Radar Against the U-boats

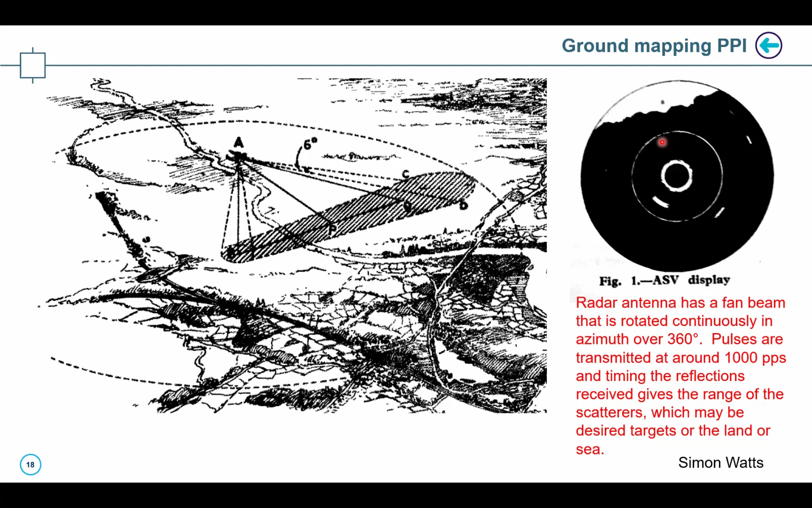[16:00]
range and bearing in a plan view and this is shows an example over the sea we can see some targets this is a range marker and this is some land